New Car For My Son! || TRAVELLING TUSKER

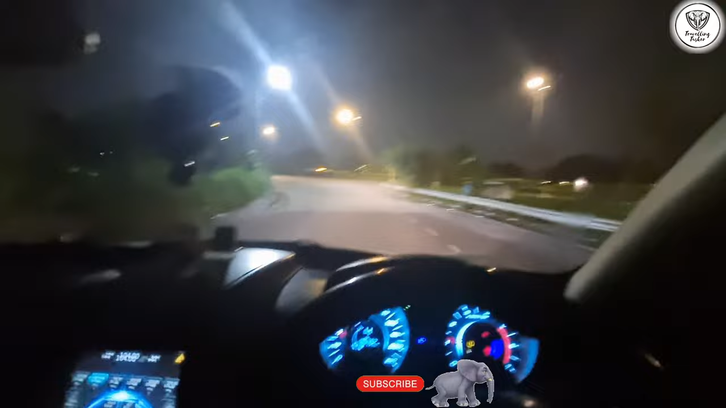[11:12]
रोड्स देख के ऐसा लग रहा है बिल्कुल भी कि यहाँ पे बहुत तेज़ बारिश हुई है, बिल्कुल सूख जाती है रोड, इतना टेम्परेचर ज़्यादा है, मतलब बारिश नहीं होती थोड़े दिन तक तो बिल्कुल सूखा हुआ रोड मिलता है।